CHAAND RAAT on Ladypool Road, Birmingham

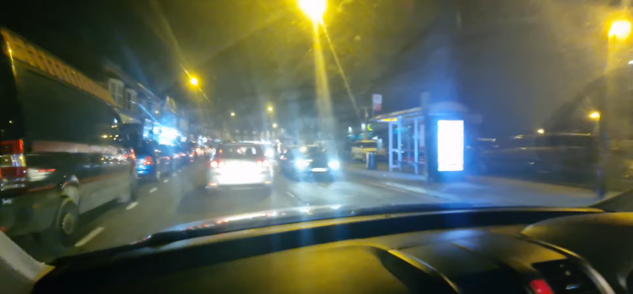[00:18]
ٹرافک نہ یہ عالم ہے کہ بلکل سلو موووینگ ہے ہونا تھا اس لئے چاہینا سی کہ شاپاں بند ہونیاں چاہینا سو ساریاں ہی تھا ہے جیساں نوملی انگلینڈ یویجلی ہونا ہی ہے لیکن ٹرافک کافی ہے اگر جلیاں تکنیاں کہ گھرمہ گھرمی ہے اگر اسی اگر سٹرافل روڈ ہے اگر ہوئی سکنا لیڈی روپر روڈ ہے لے پاسا بھی جانا پیج ہے
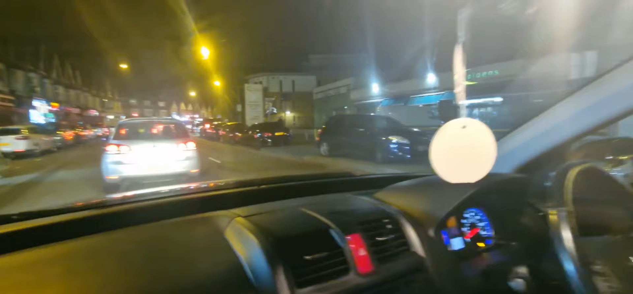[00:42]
سنیا کہ سٹال شاہ لگے ہوئے چھوٹے چھوٹے سٹال میندی آلے سٹینڈ بھی آئے جڑی آورتاں بچیاں میندی ویلوانیاں پیاں باقی جنہیں آخری
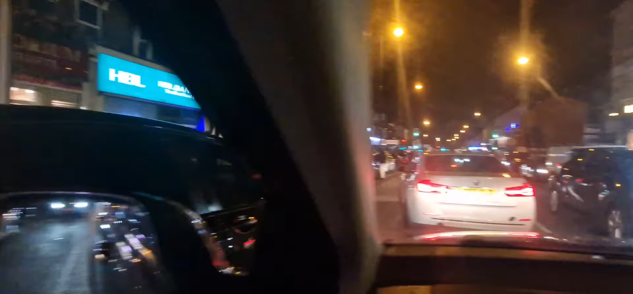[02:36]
لگنا کوئی سا میلے پر جائی دی یا کوئی فوٹوال نا میچ اس لئے ختم ہونا نا لوگوں نے دتھے باہر نکنے اس طرح لکڑے ہوئے میں ایم کری رہے ہیں اس لئے لیڈی پر روڈا لباس ہے